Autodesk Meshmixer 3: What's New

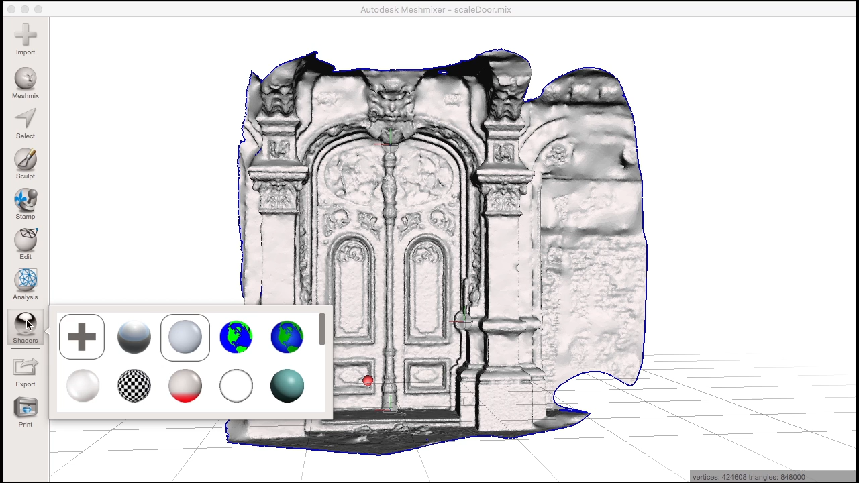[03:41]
MeshMixer 3 has also added functionality for setting the dimensions of your objects from known dimensions in the Units Dimensions tool.
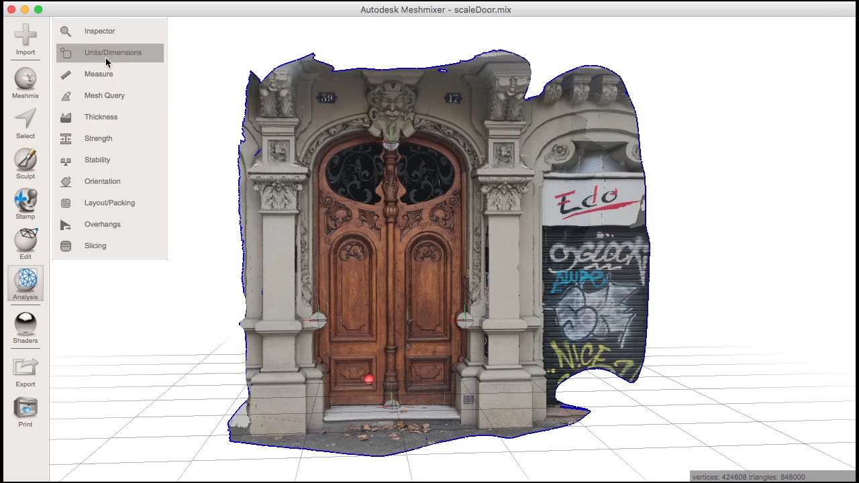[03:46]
This is particularly useful to give real-world scale to any photogrammetry scans you might have coming from 1 to 3D Catch,
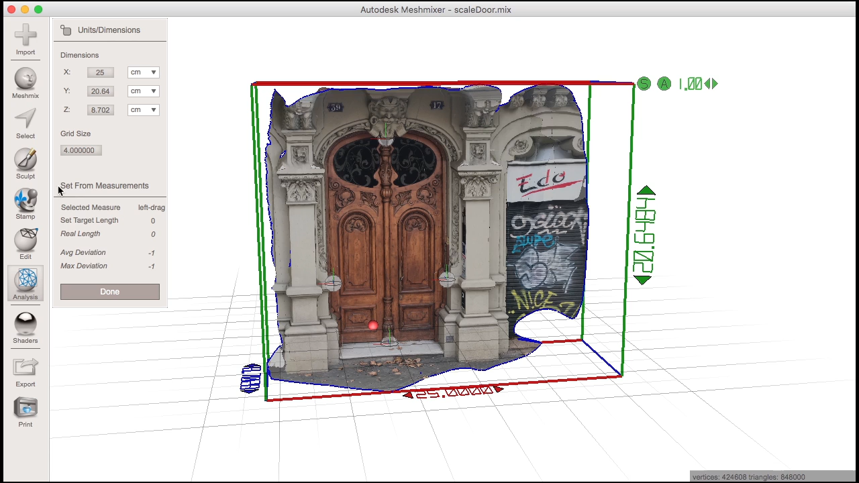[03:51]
for example. You can be precise by defining pivots on your object first and then defining the distance between those pivots, just click and drag from one pivot to the other, then enter the known distance you want it to be.